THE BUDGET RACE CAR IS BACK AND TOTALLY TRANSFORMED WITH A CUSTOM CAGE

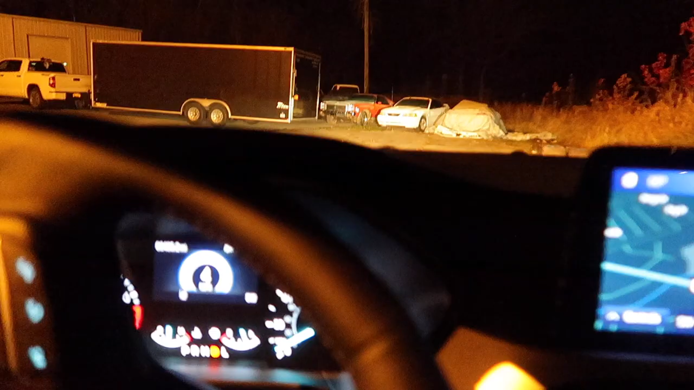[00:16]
all right what do we got here in a race trailer